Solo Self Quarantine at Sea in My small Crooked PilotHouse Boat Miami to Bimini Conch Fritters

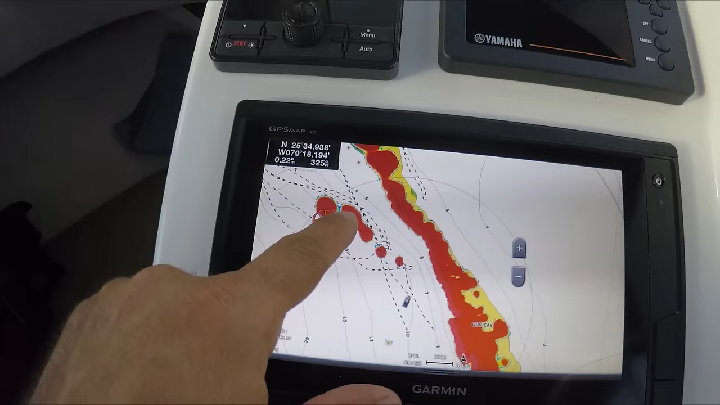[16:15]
1, 2, 3, 4, 5. And they're 22 1/4 of a nautical mile.
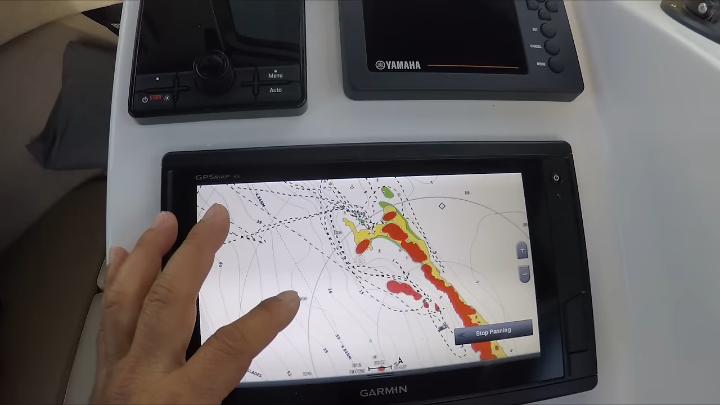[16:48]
Love the new radar, works excellent. It's a great tool to have.